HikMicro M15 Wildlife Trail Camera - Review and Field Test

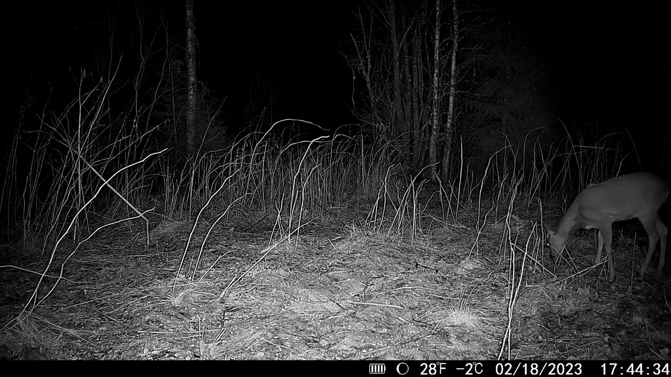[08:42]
put some footage on there um good thing a good thing about this camera is you can have a 1080p video you have 720 you can have audio uh you can have still shots you can set a scheduled time so if you've got a known time where you've got um you think a fox or an animal's coming through say at 10 o'clock you can set it to do a shot there even that would trigger anyway um you can have working times put within it so if you want it on from sort
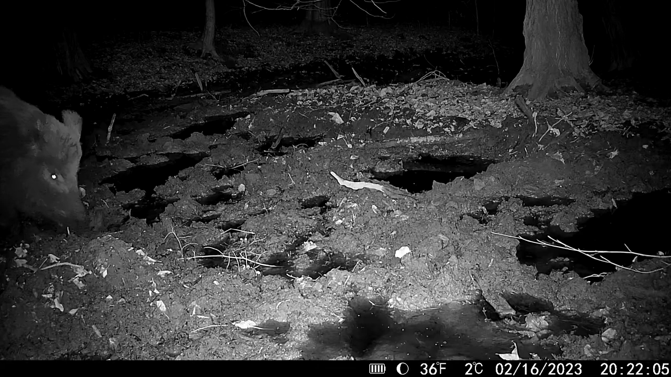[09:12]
of six in the morning till six in the evening and have a bit of a break and then it'll start up and come to life again sort of 10 o'clock till sort of one in the morning you can have that so really good functions within this camera you've got loads of um loads of options in there to change everything you can tag species as well so if you're seeing a fox and it will then recognize that's a fox that's a roe that's a badger you can tag all stuff there's even got a unicorn on there as well so if anyone sees any of them on their land they're